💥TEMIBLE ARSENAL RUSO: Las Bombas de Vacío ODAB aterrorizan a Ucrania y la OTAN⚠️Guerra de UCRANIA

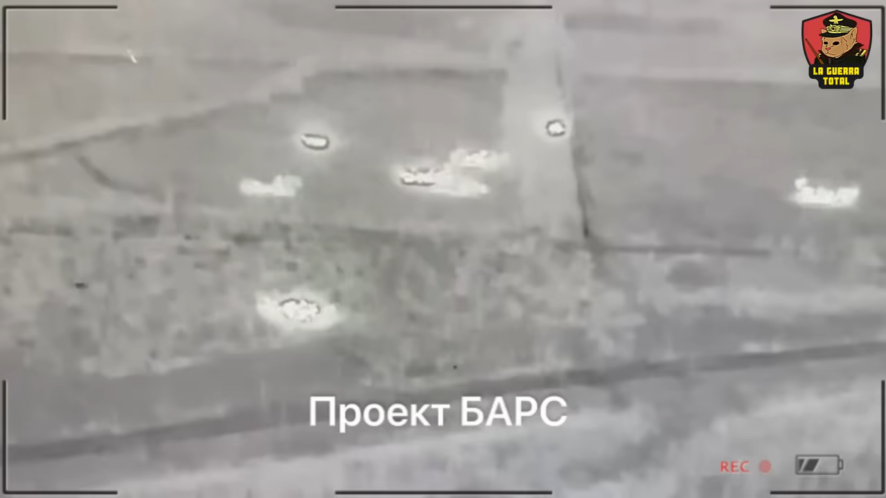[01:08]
Estas armas funcionan mediante la dispersión de un aerosol de combustible que luego se detona,
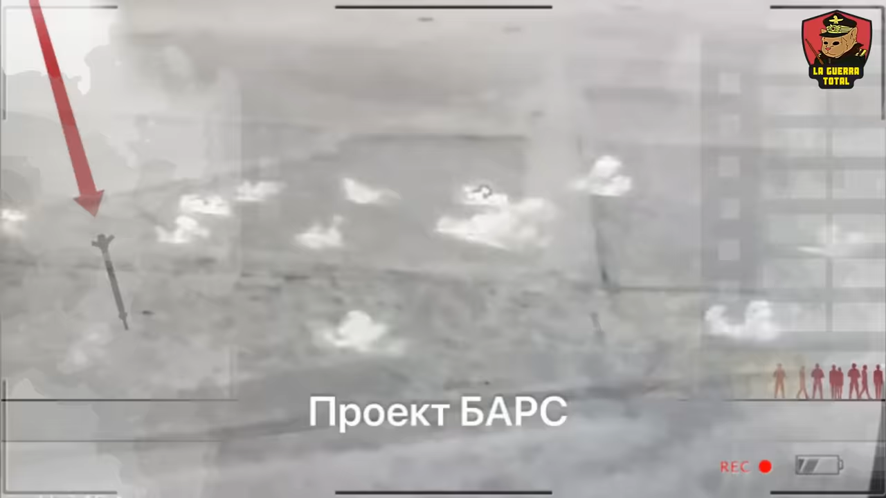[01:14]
creando una expansiva más intensa y prolongada que las explosiones convencionales.